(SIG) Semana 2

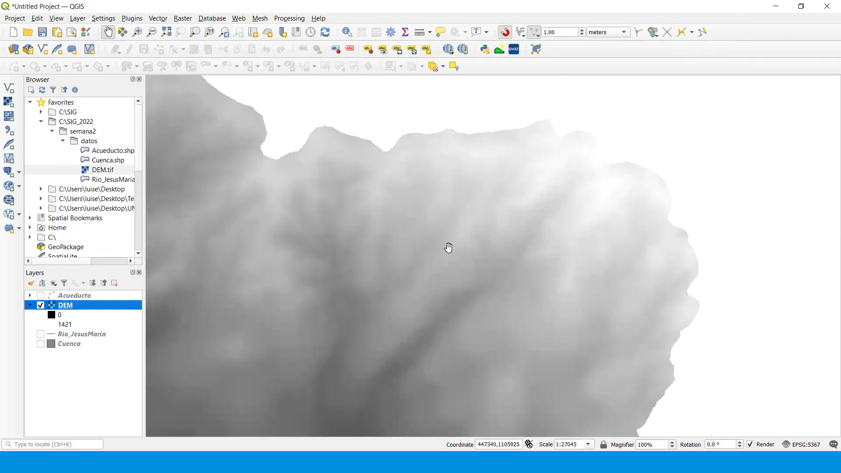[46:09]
Aquí no se ve, pero la parte más oscuras son áreas más con menos elevación y las partes más blancas son las que tienen mayor elevación. Nosotros podemos empezar a jugar y esto ya es un montón de cuestiones de estilo que nosotros podemos irlo dando a la cartografía para que se vea un poco más bonita.
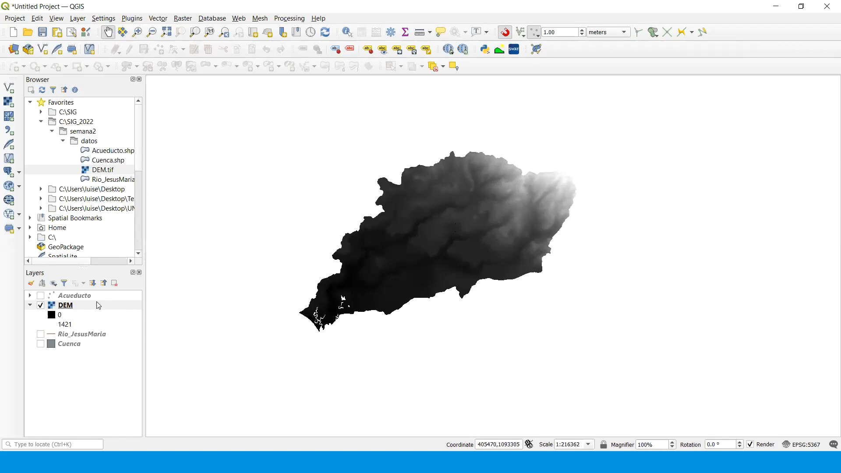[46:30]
Entonces, podemos agregarle algún color en simbología. Vamos a ver dónde era.
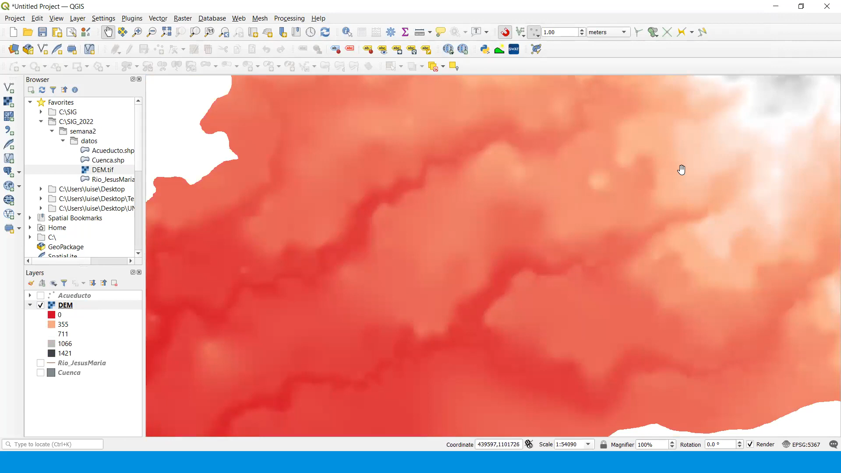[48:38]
en este caso es un raster continuo.
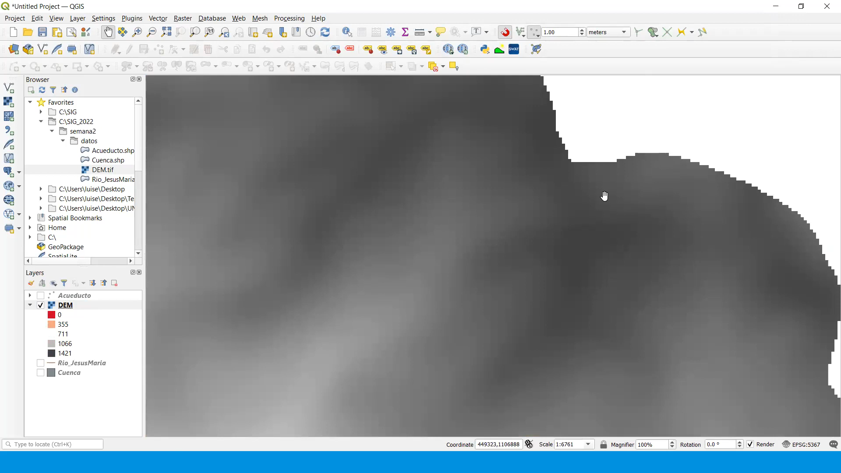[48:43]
Las elevaciones van cambiando según va bajando pues la cuenca. Vean que esta va a ser la parte alta de la cuenca y esta va a ser la parte baja de la cuenca.
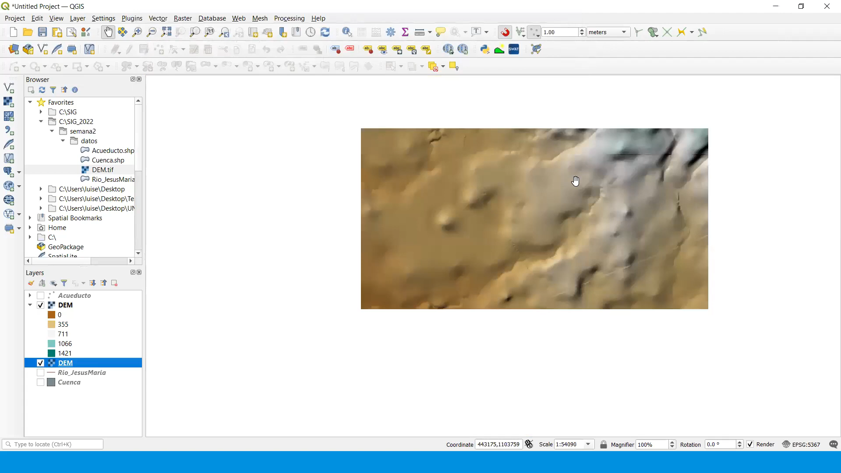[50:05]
¿Lo ven? Entonces vea cómo se ve, por ejemplo, por donde pasan los ríos, el cañón del río. Esto fue agregando dos capas, bueno, agregando el mismo modelo de elevación dos veces.
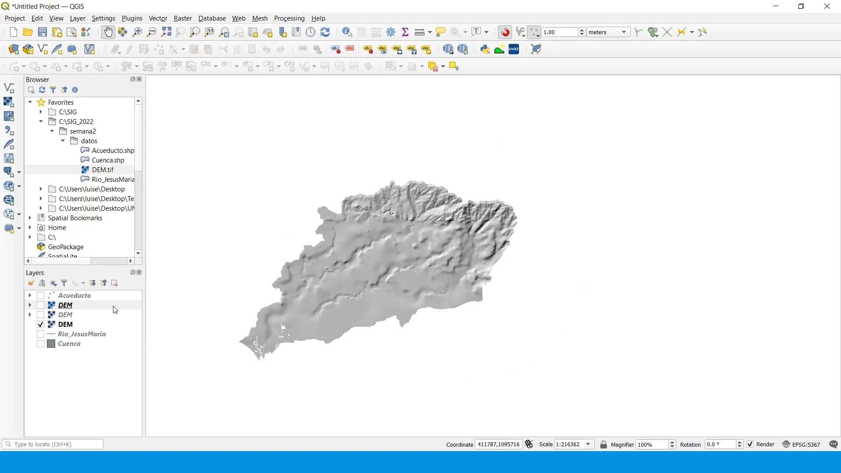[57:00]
Esto es como imaginarse que el sol está dándole la sombra a las diferentes montañas. Por eso es que se ve así. Esa va a estar debajo y arriba va a estar el otro.
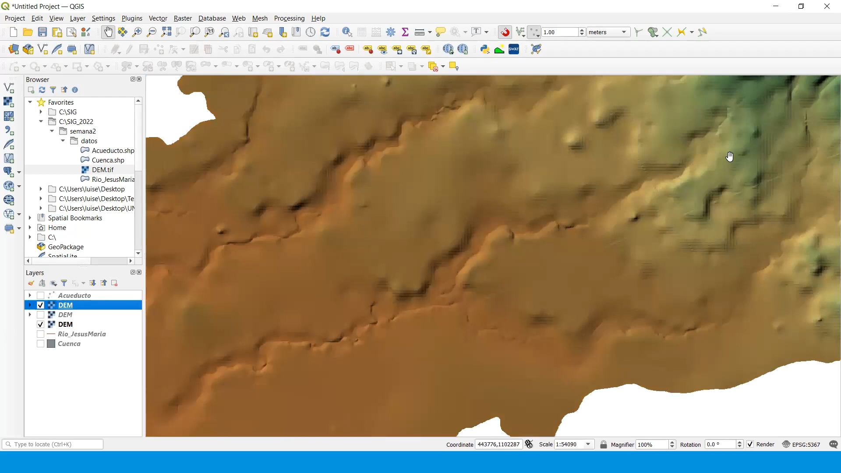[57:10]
Profe, entonces a la que le vamos a multiplicar es a la del hill shape. Ah, no, a la que tiene el color. A la de los colores. Ah, okay. Ajá. Ajá. Profe, yo me perdí un toquecito con eso. Ok. Este, ¿cómo es que puso?
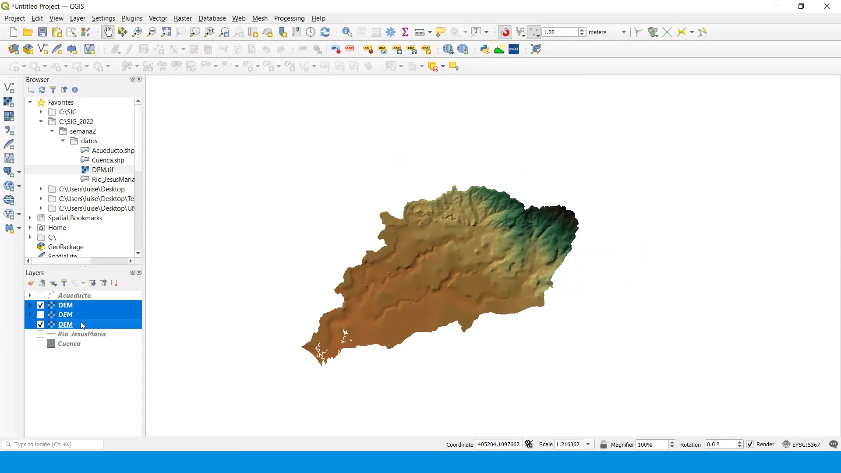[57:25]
¿Cuál es la que le pone el lo de Hilchi?
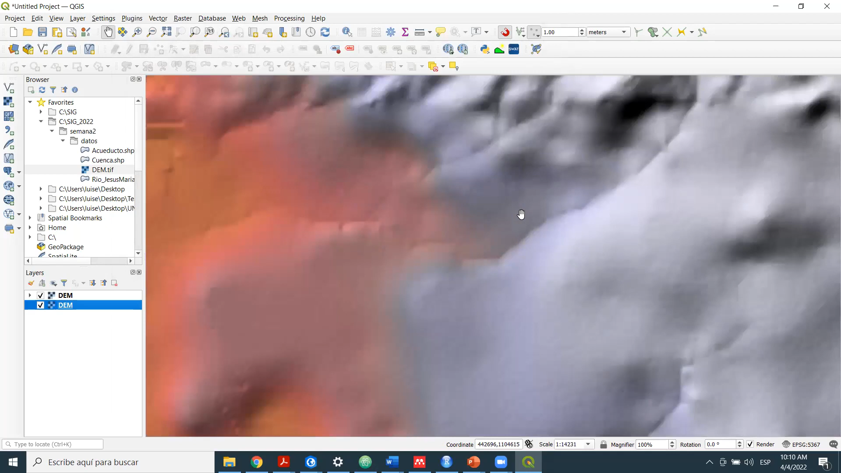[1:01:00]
Y ahí está. Cuando hago zoom ya no se nota tanto lo que se ve. Profe, pero ¿dónde es que le cambia eso de hillshade en simbología? Ajá, aquí donde aparece. ¿Ve esta parte de acá? Sí, eso es que está en español, entonces me hace un enredo. El que está debajo de pseudocolor. Uh-huh.
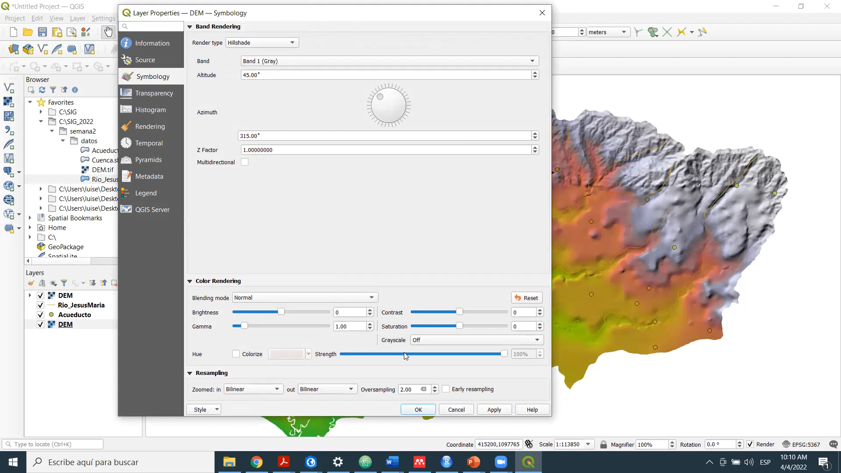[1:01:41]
Monobanda pseudocolor es como les aparece. Mapa de sombras, ah, sí. Ya lo vi. Y aplicar.
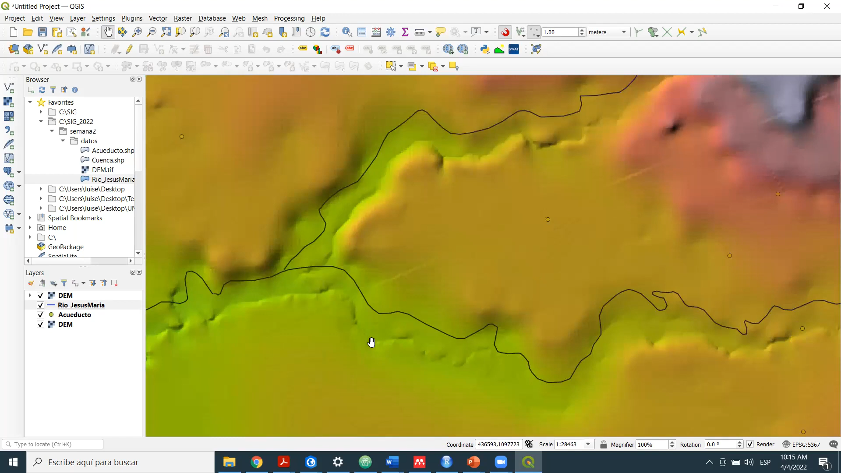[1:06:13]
Ese sí está bien, se ve bien la relación de los cauces con el modelo, pero sí, nótese que está desfasado uno del otro. Ok. Entonces, hoy hemos visto bastantes cosillas. Vimos cambiar de simbología, por ejemplo, a la red de drenajes, puedo ponerle otros colores
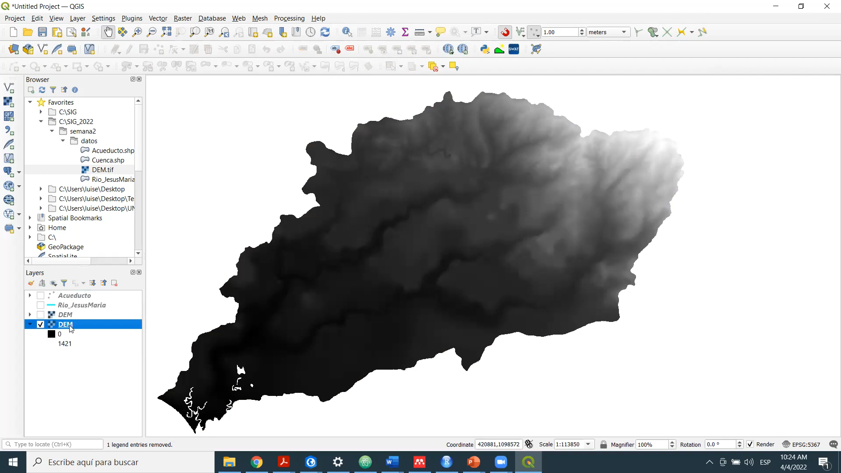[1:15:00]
pese a que son dos diferentes, o sea, uno las ve como dos diferentes, el programa piensa que es la misma, vale. Dos veces. Entonces, ¿puedo hacerlo? Ok. Entonces, una vez que ya agregamos este, vamos a propiedades, pero aquí a la otra opción que está abajo de pseudocolor monobanda. Sombreado, debe decirle algo así.
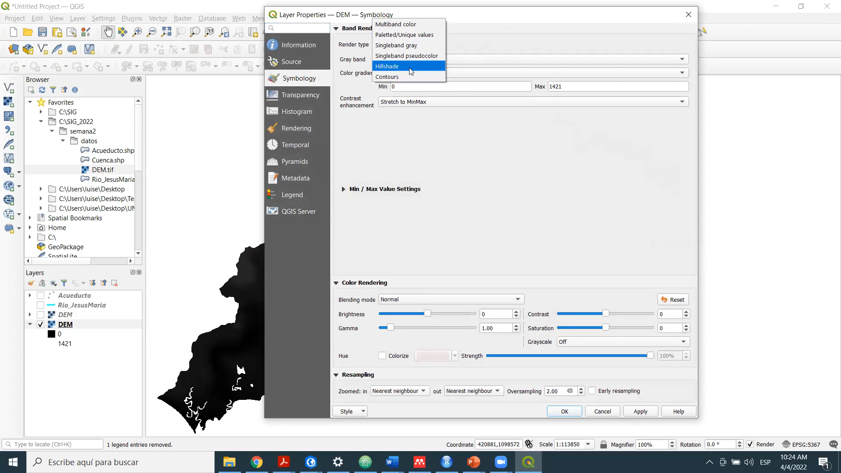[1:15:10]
y le da a aplicar. Y le sale algo como esto.
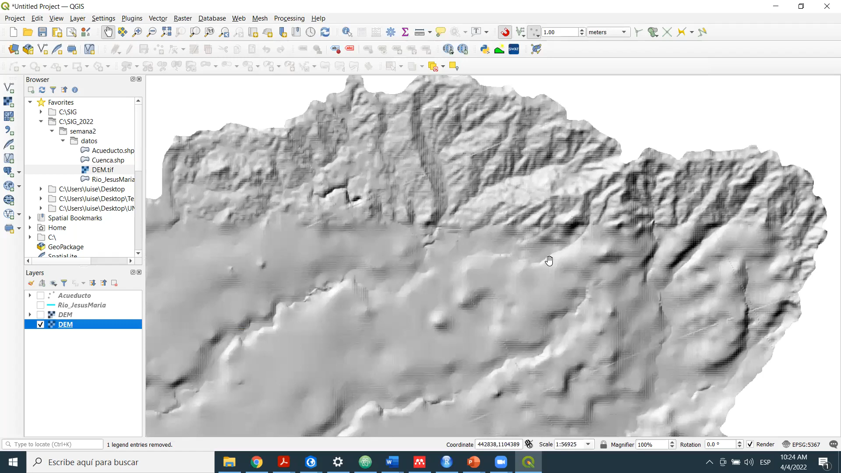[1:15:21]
Donde volvemos al inicial y le damos multiplicar acá.